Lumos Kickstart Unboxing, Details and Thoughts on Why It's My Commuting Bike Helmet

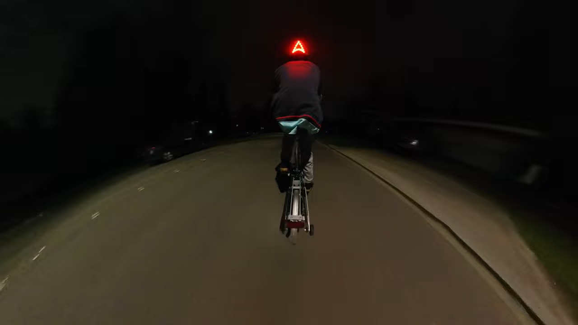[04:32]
pretty visible even in the daytime and they definitely do help so I'm going to turn on the left blinker now and you can see there's a slight change in the pattern the middle part goes static and the left just starts blinking as you're indicating your turn and yeah this is definitely just one extra way I'd say to just like indicate some of your intentions to drivers I mean I don't think drivers honestly
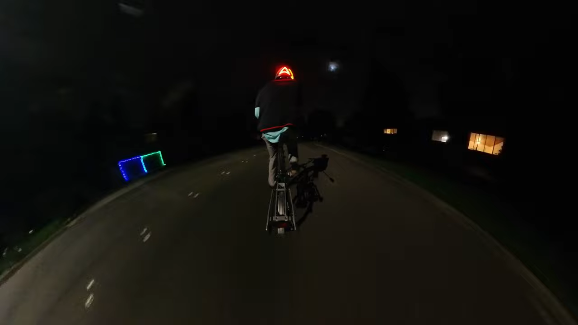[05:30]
overall position of how it's like it's very visible and very easy for other people to spot
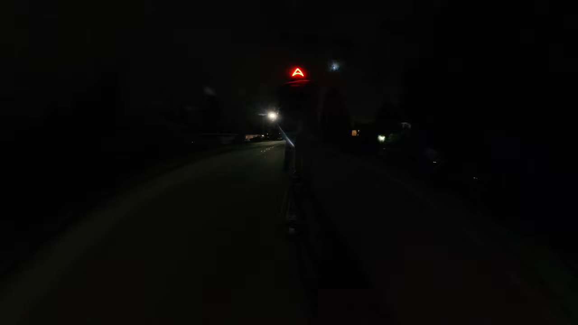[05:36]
you as you're riding but yeah I think that's mainly why I wanted to show here and uh we're going to go back inside and go over a few more things about the helmet thing I want to show you is just the app and sort of the features